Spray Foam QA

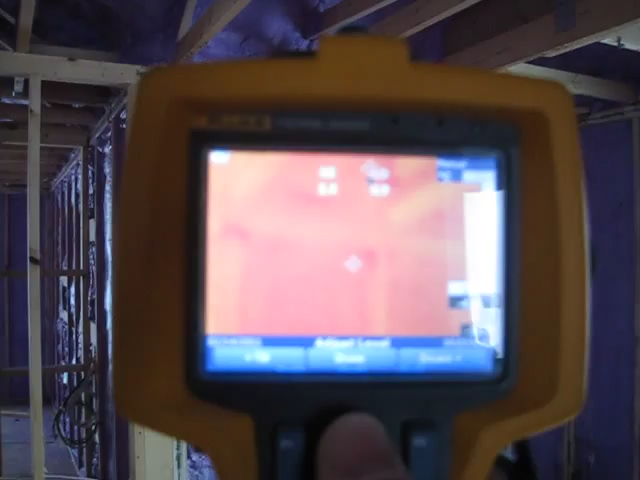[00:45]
we can point that at various areas and identify where we've got
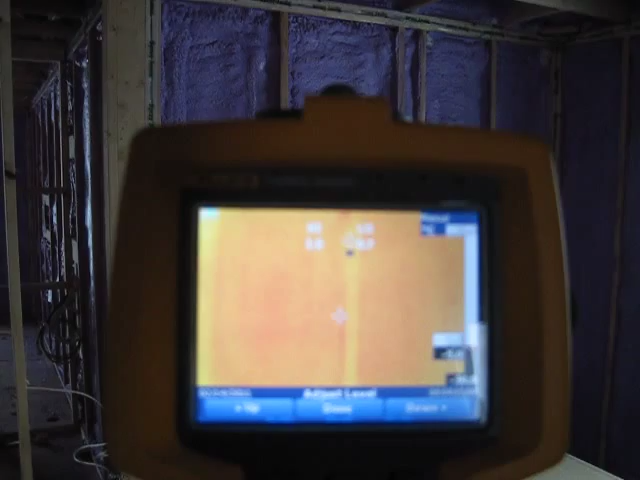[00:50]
cold spots which will be identified by a dark
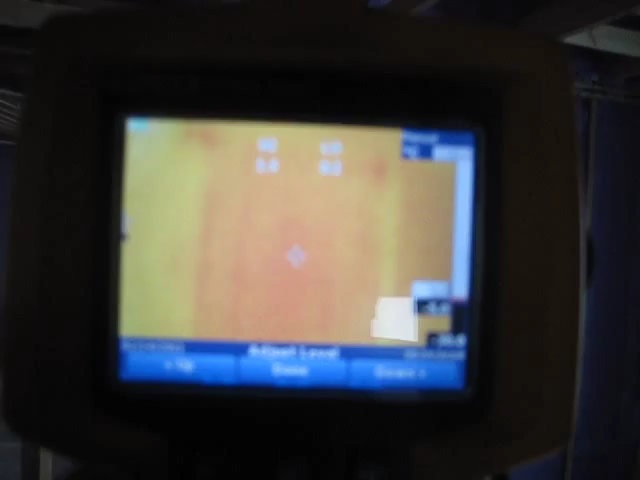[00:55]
spot and you can see by looking at this that there's very few dark spots anywhere.
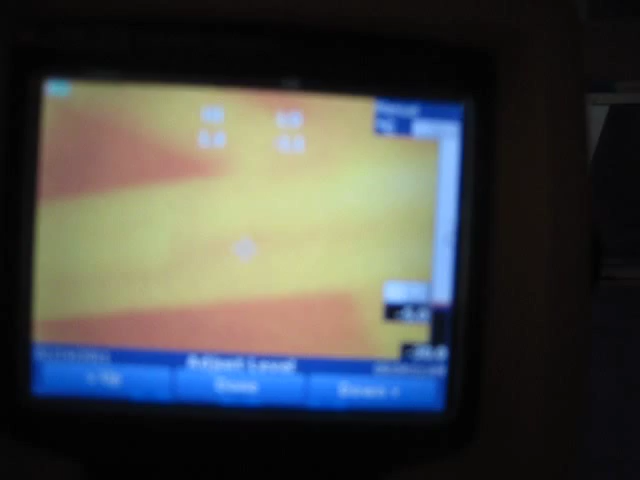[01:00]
So it's indicating that we have no air leakage,
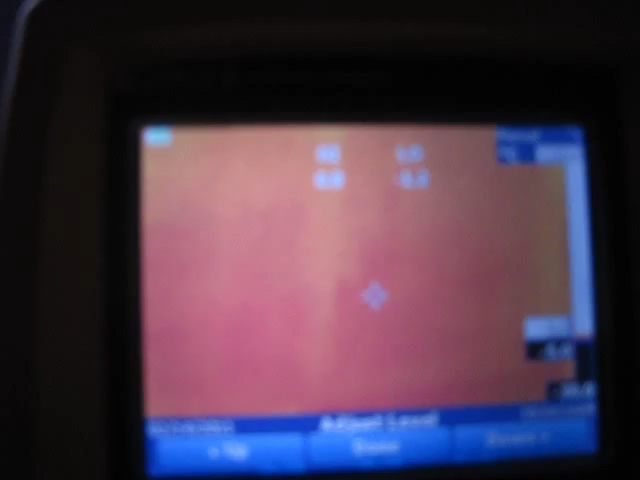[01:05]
a good layer of foam everywhere and what we do is we pinpoint and
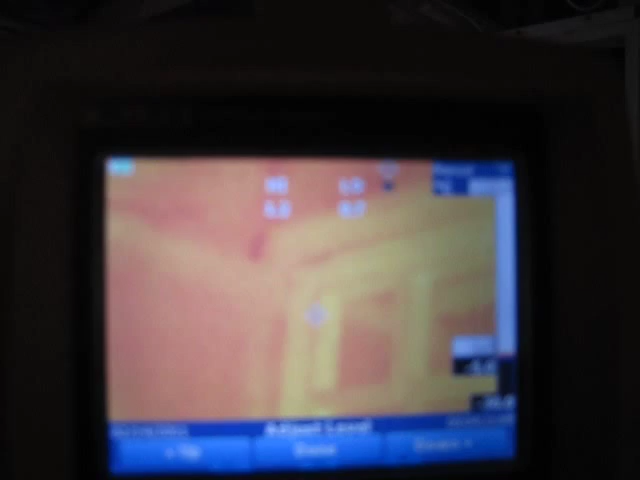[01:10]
identify areas that need to be touched up for air leakage and additional spray foam.
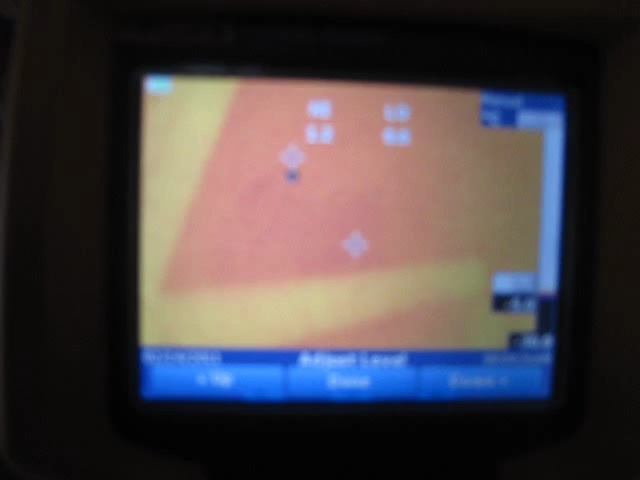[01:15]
You can even see the connections at the roof level.